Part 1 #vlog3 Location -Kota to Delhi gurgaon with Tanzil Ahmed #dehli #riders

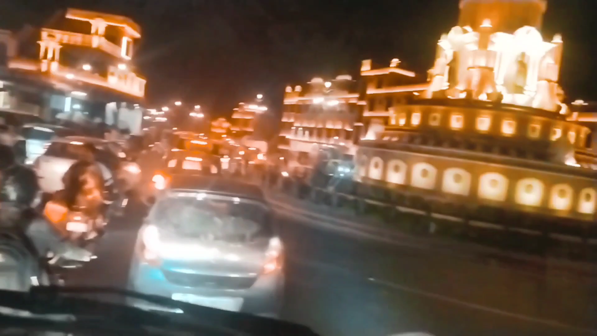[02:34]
ट्रैफिक कितना लगा हुआ है आज?
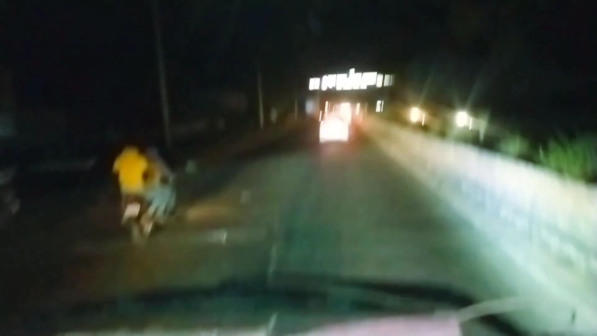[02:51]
हम जो है कोटा के मेन गेट से बाहर निकलने वाले हैं।
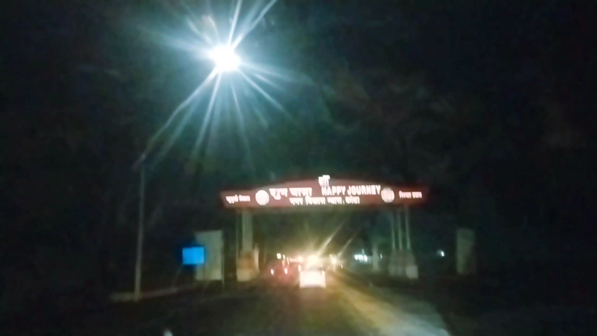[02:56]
आपकी यात्रा मंगलमय हो। तो गाइस अभी हम लोग निकल चुके हैं कोटा से बाहर। हम जो है अभी बूंदी रोड पकड़ेंगे ना सद्दाम भाई?
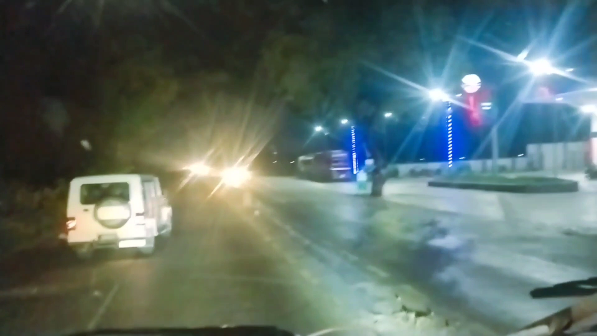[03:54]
गाइस अभी जो है हम सीएनजी के पंप पे पहुँच चुके हैं, यहाँ से हम हमारा टैंक जो है फुल करवाएंगे।
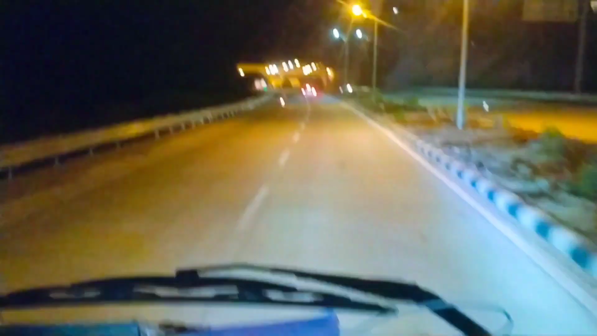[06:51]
गाइस अभी बज चुके हैं 8:30 और हम पहुंच चुके हैं बूंदी की टनल के वहां, जो 1.5 किलोमीटर लंबी होती है।
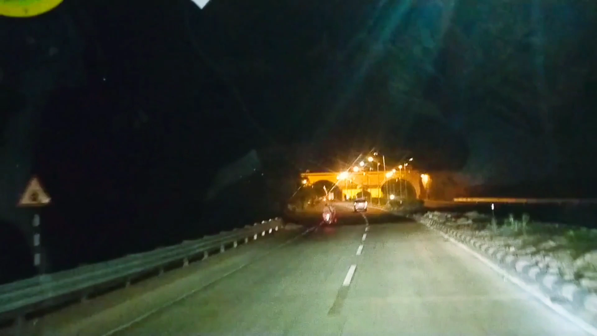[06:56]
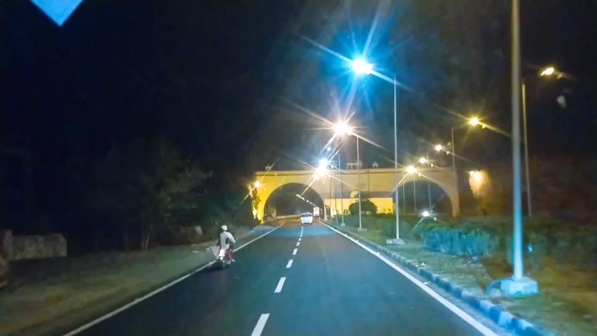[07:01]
बूंदी की टनल के अंदर हम एंटर होने वाले हैं, यहां भी एक टो मशीन खड़ी है 24/7।
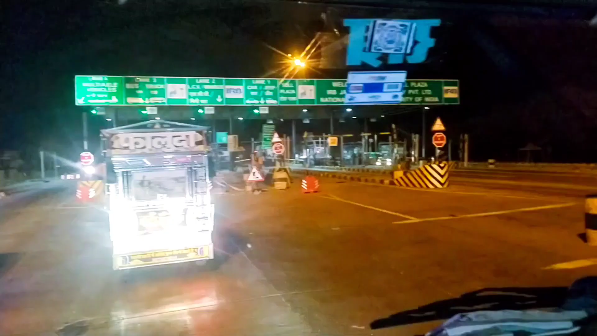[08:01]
गाइस अभी हमें हो चुका है 3 घंटे कोटा से निकले हुए
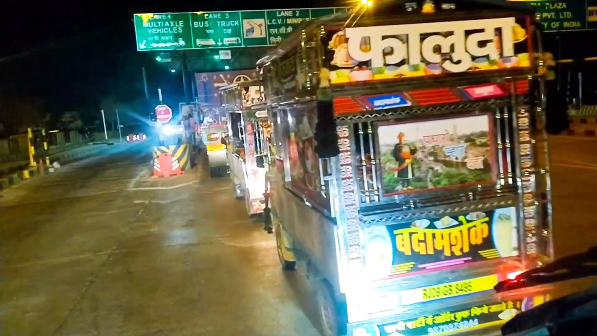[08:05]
और अभी हम जो है दूसरे टोल पे पहुंचे हैं।
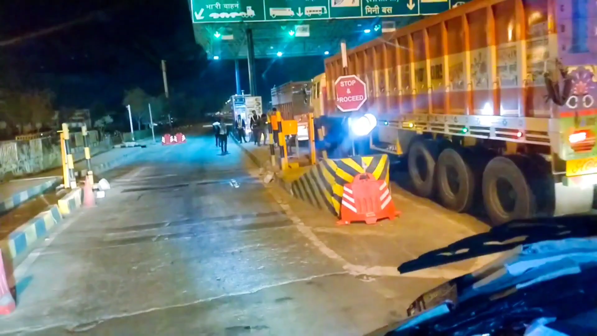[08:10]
ये कौन सा टोंक वाला टोल है ना, है टोंक देवली वाला टोल है ये,
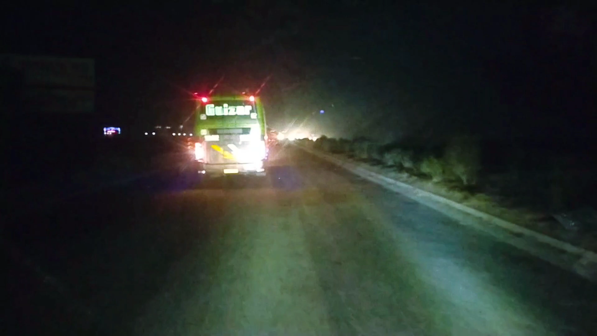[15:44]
तो गाइस अभी भी हम चल रहे हैं 6 लाइन पे जी।